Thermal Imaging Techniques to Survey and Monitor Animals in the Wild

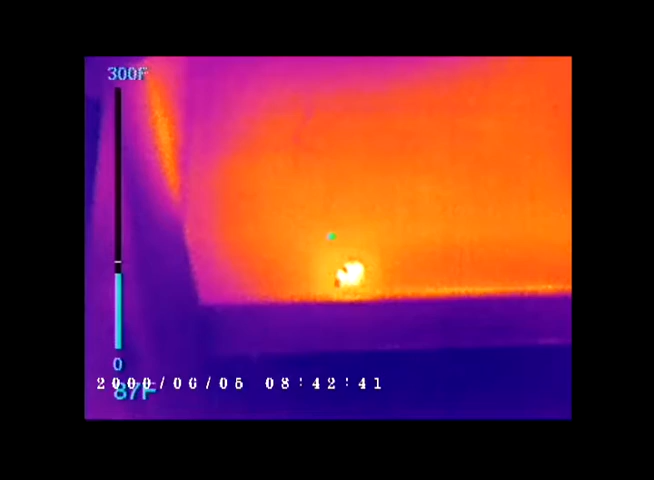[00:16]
On screen: scale top 300°F
Consider this beehive. The interior is quite hot compared to the exterior,
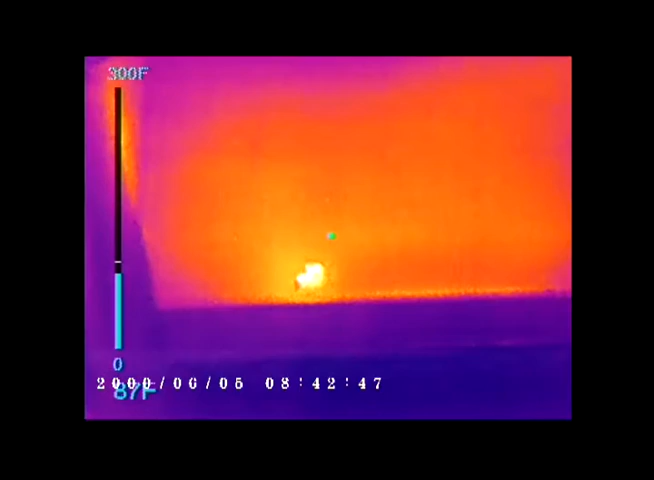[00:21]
On screen: scale top 300°F
and as bees fly it out of the hive they appear as white-hot dots, however when they return they are cool compared to the hive interior and appear as black dots. Shading can affect temperature and provide a sufficient temperature difference.
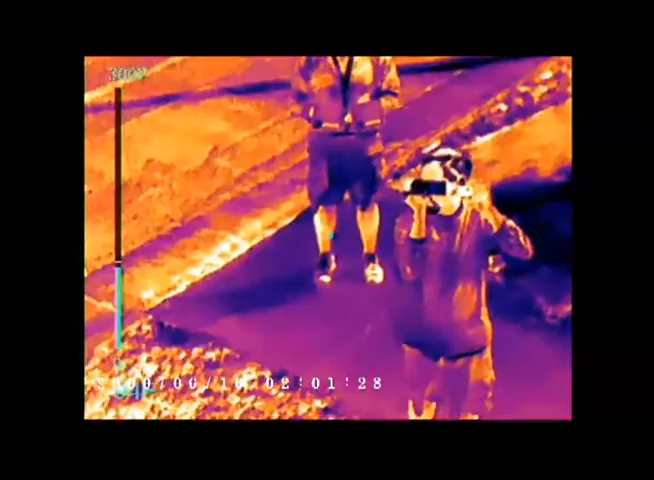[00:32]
Here you will notice the man's shadow remains after he moves.
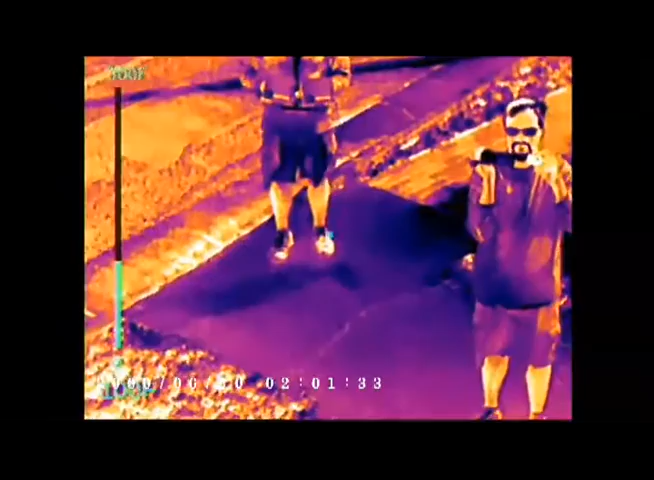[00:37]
As we see here, even the temperature difference of the subject's breath against the cooler mustache is observable, and as described in the book, this phenomenon has been used to detect the highly insulated polar bear and polar bear dens.
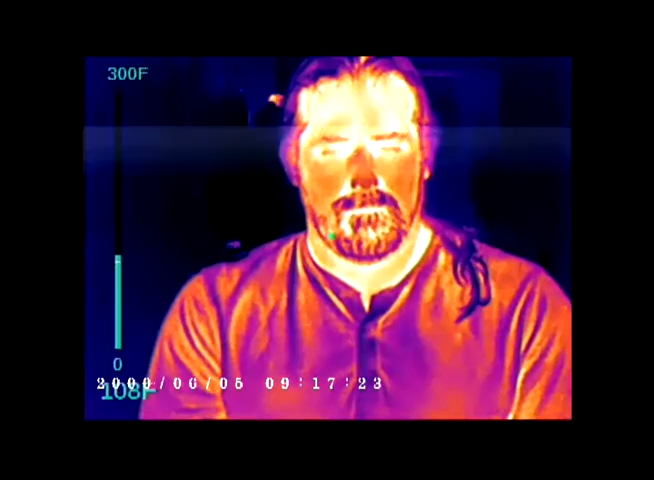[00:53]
On screen: scale top 300°F
Here a bird is observed during the day, and because it is warmer than the background it is detected.
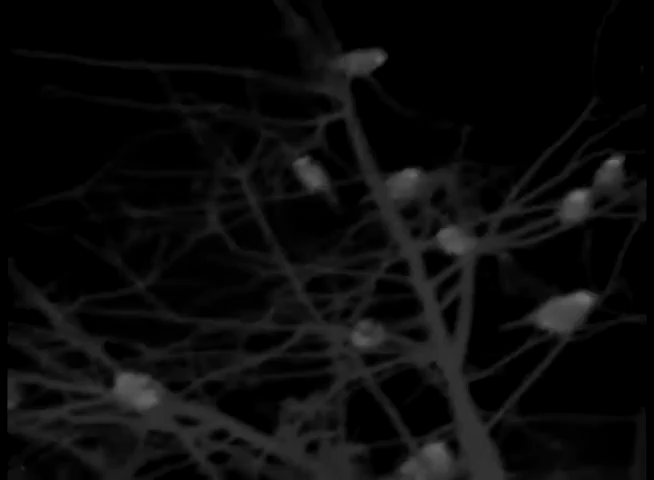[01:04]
However, when birds are silhouetted against a background of the sky or cold space, they are quite easily observed.
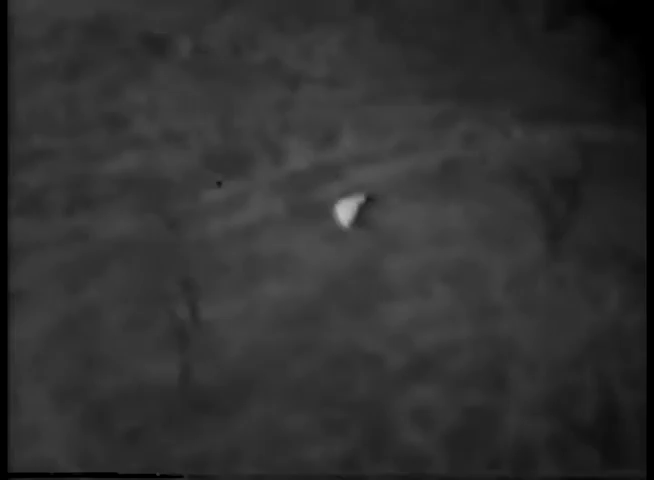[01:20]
Here an animal is detected, and once it is viewed from different angles and begins to move, it can be identified as a bear.
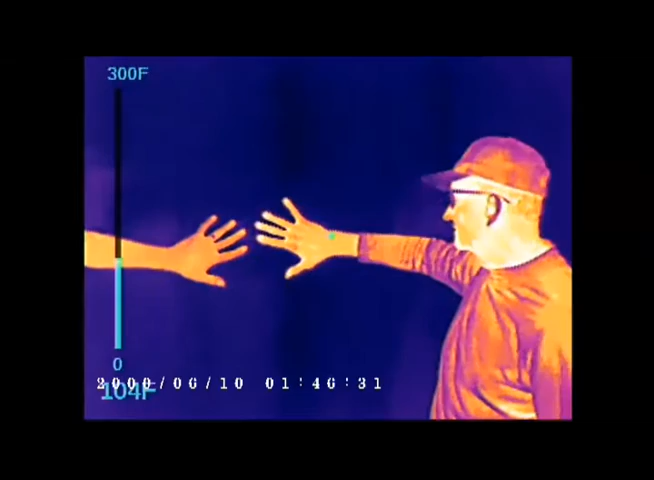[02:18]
On screen: scale top 300°F
but heat conducted from an animal to the surrounding environment can be detected and provide information.
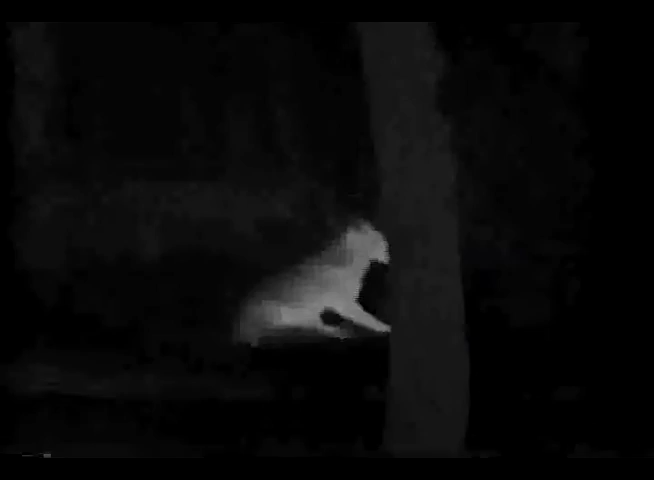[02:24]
Here, the heat from the resting fox can be viewed at its bedding area.
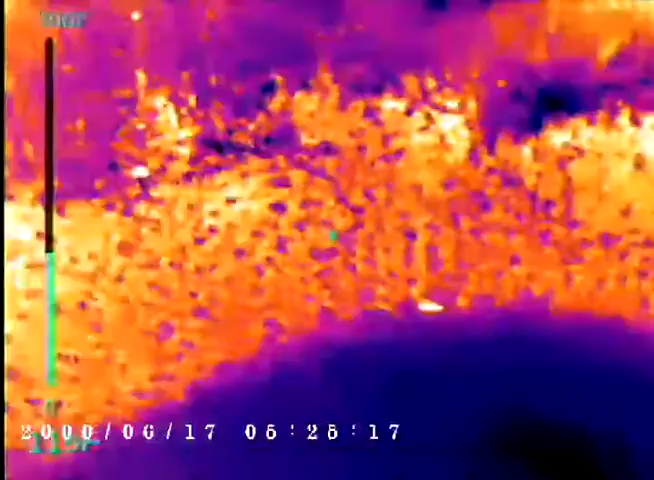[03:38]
In fact, you can even observe it feeding.
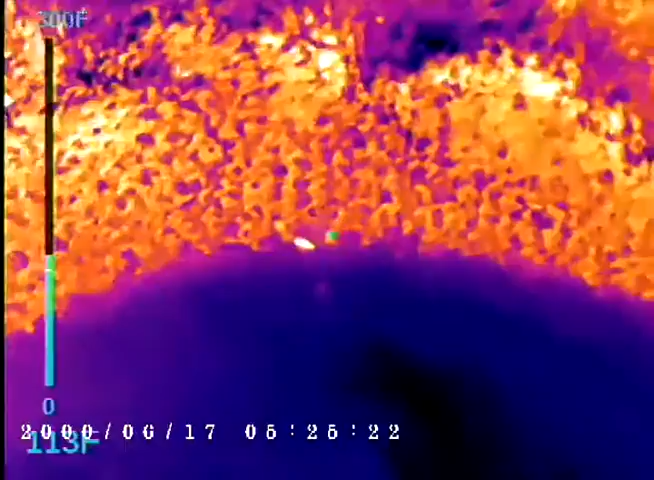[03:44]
On screen: spot 113°F
Though when the herring moves from the cooler water background to the warmer upland area,
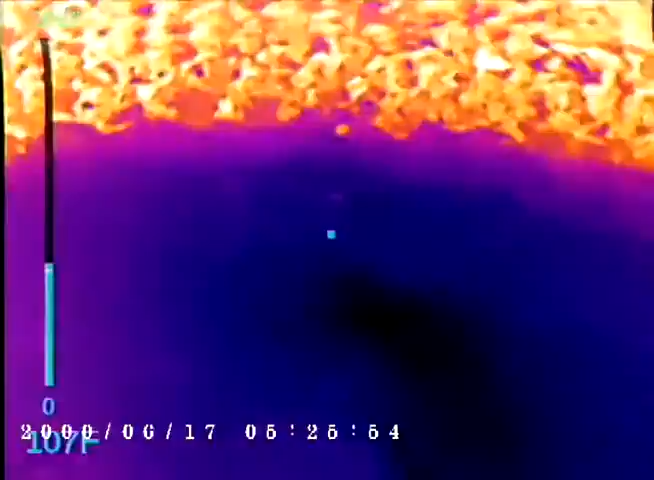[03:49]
it is lost in the background clutter of multiple thermal signatures.
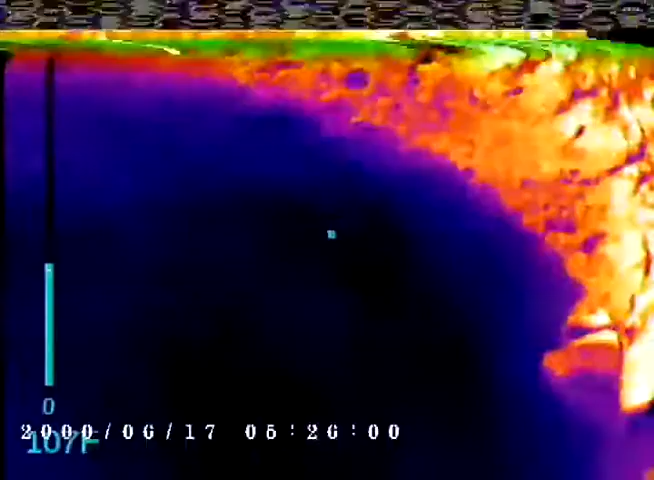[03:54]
The thermal imager can also pick out different temperatures in the water,
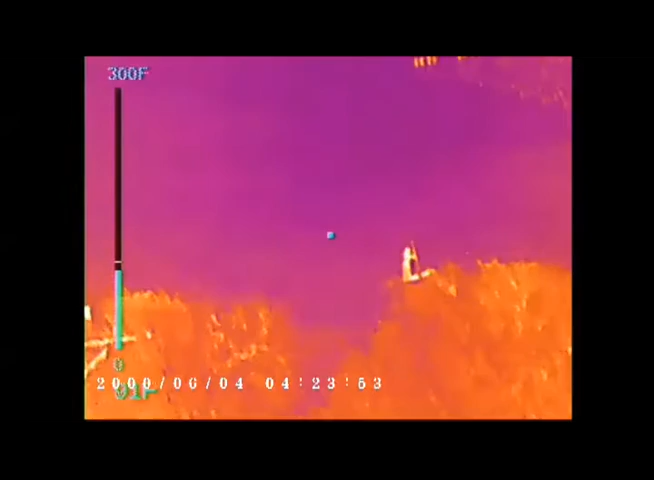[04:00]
which can be observed here as the paddler stirs the cooler water to the surface with the paddle.
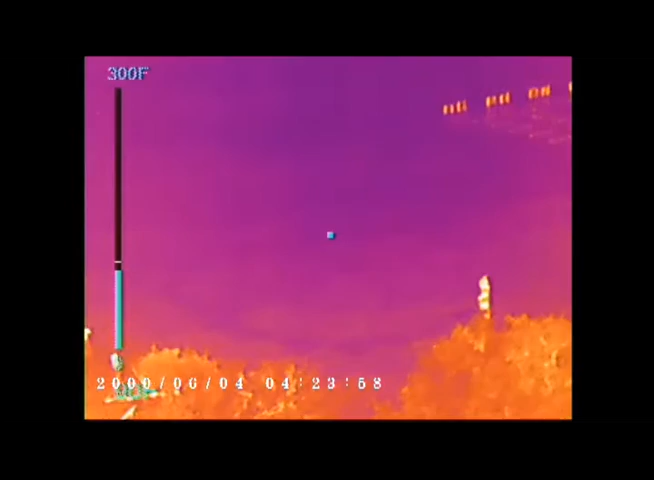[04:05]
This is useful in looking for groundwater upwelling or septic tank leakage. Thermal imaging can be a very valuable tool if used to optimize its capabilities.